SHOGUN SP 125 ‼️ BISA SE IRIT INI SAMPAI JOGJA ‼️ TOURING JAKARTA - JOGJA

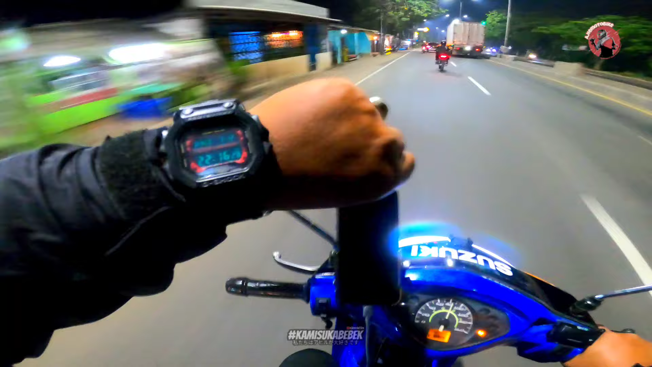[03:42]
Jadi jam 22.16 kita sudah ada di Kerawang, John. Buat teman-teman semua yang pengen nyobain touring Jakarta-Jogja via Pantura, untuk di trek Karawang harus hati-hati ya,
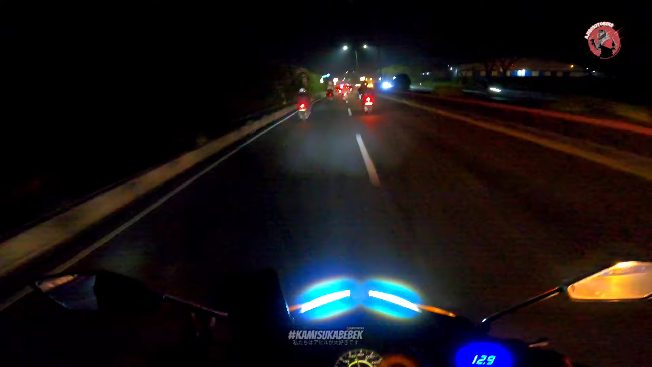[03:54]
minimal lampu lu terang sehingga ya lu bisa ngeliat jalan yang bumpy dan jalan jackpotnya itu lu bisa ketahuan gitu, John. Bener banget gitu.
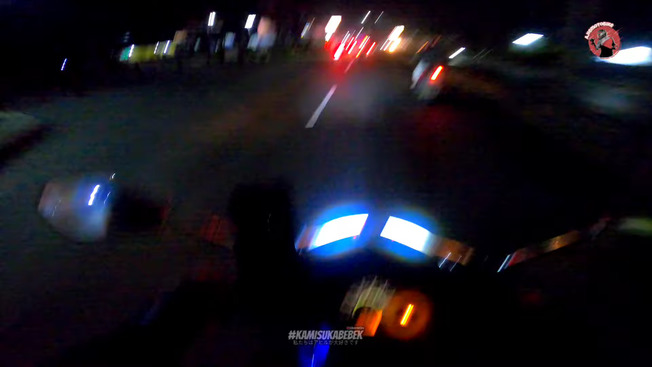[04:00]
Untuk pemakaian bensin sejauh ini gua masih di 40.000 untuk pom bensin pertama. Jadi teman-teman semua tadi nge-full tankin di daerah Cibitung, Mas Givari juga full tank juga, tapi kalau untuk nominal gue sudah menghabiskan uang 40.000 lah kurang lebih. Dan ya, yang teman-teman harus ketahui bahwa kita semua dalam perjalanan malam
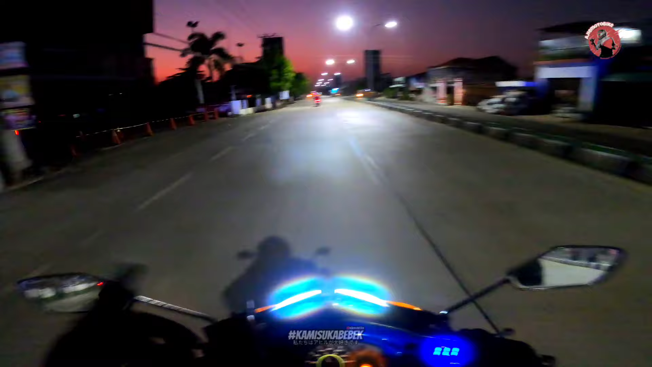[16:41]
Nah, tadi salah satu momen yang dimana kalian tuh harus waspada banget sama pengendara-pengendara yang kayak gitu. Dari kiri langsung motong ke kanan kayak gunting gitu. Kenapa? Cari Indomaret.
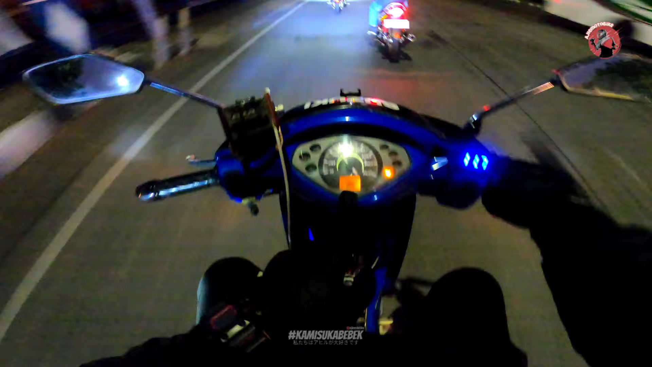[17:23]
Di saat tadi kita isi bensin, bensin gue sudah mulai berkurang 1 bar di daerah Tegal sini. Gue lupa mulu, tadi kita ngisi bensin di mana sih, Mas? Daerah Cirebon kota, kota kabupaten Cirebon, sebelum Cirebon ya. Sejauh ini sope sudah berkurang 1 bar lagi, tapi menurut gua ini masih sangat irit.
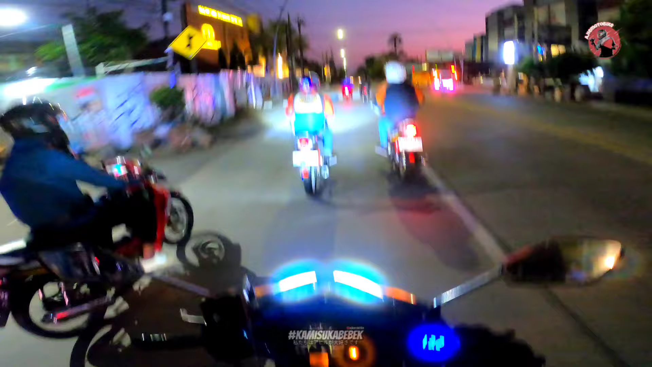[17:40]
Wah, irit banget Bang Haji, ini iya. Saya udah 3 bar. Ya apa, gimana ya ngomongnya ya, ya gak tahu ya kenapa bisa begitu. Ini mana gak ada warung apa ya. Dari kota Tegal ini untuk sampai ke lokasi tujuan Yogyakarta itu kurang lebih 4-5 jam lagi. Kurang lebih jaraknya ya 200-an kilo.